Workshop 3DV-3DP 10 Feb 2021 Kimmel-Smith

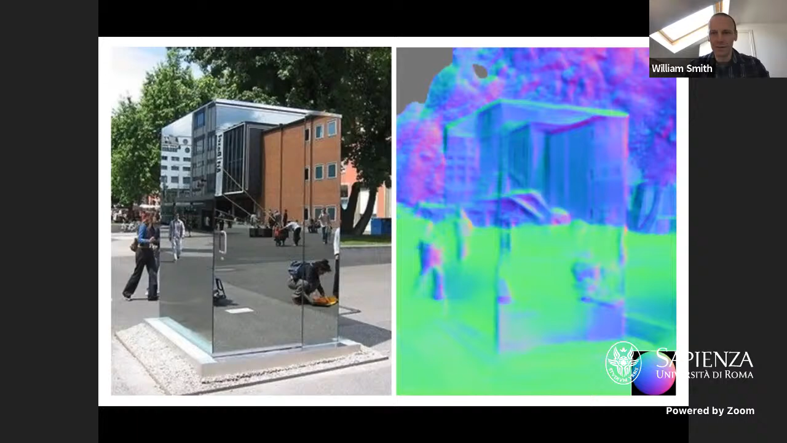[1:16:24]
It's also fooled by a trompe l'oeil. So this is just a painted texture on the building. Actually, our sky detector is also fooled, so it thinks this is all sky, and it predicts the geometry of the scene and these painted windows, for example.
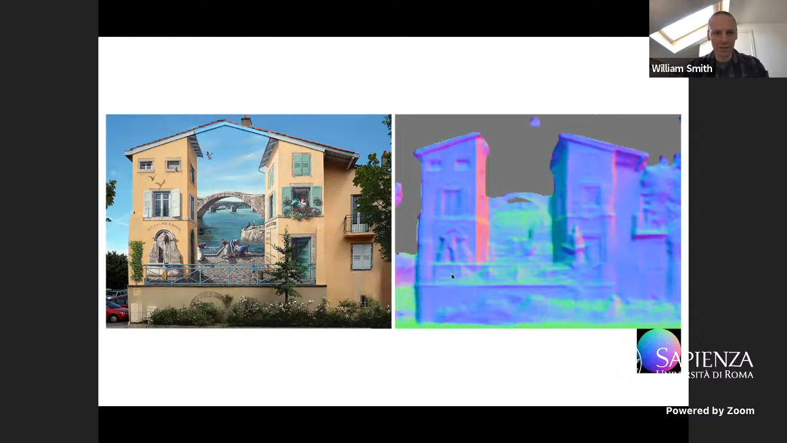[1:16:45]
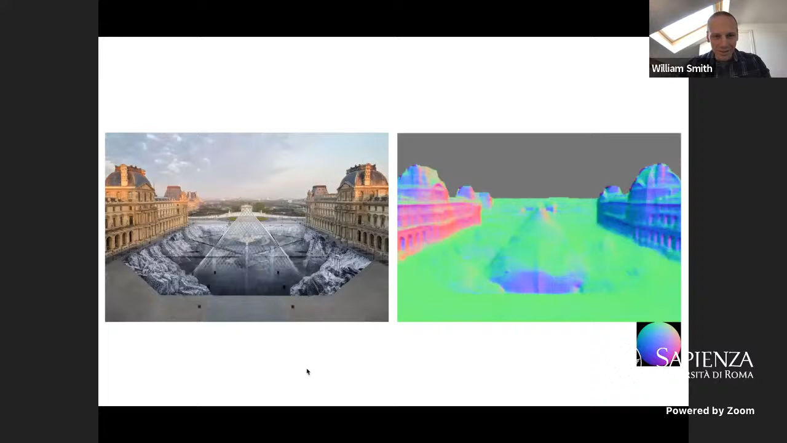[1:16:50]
Here's another trompe l'oeil around the Louvre, and again, you can see it largely falls for this, although in this case, it has a very strong prior on the ground plane, which kind of fights against this illusion. Okay, and a final illusion. This was a photograph of a wind turbine blade that was being transported through a city. And a lot of people thought it looked fake, like the wind turbine blade had been photoshopped on top.
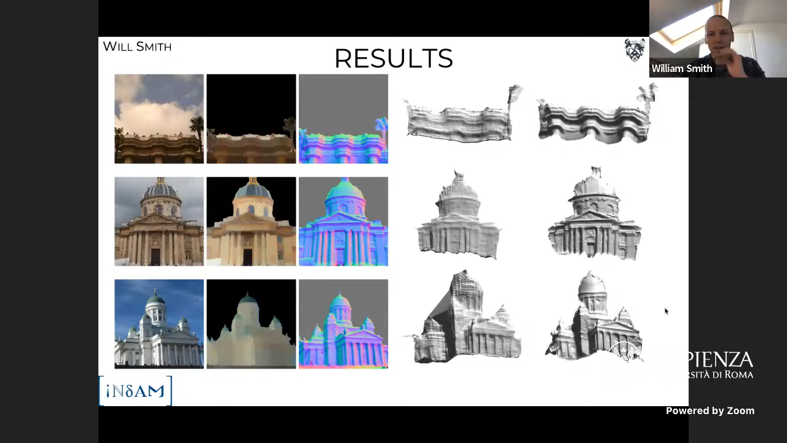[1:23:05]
And then on the right is a rendering of the depth merged with our predicted normal map.
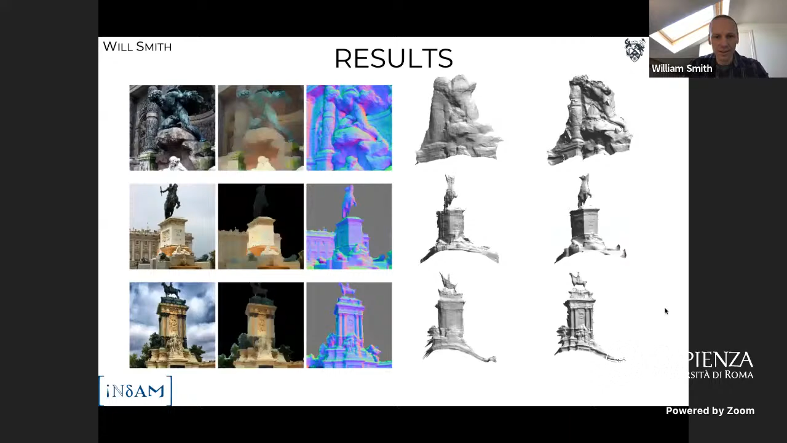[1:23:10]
And you can see that this corrects some kind of gross errors, but also introduces a lot more fine scale detail. Okay, so the last thing I'd like to do is introduce some more current work. And this is much more kind of speculative and just really an idea at the moment, but we have one concrete attempt to implement it.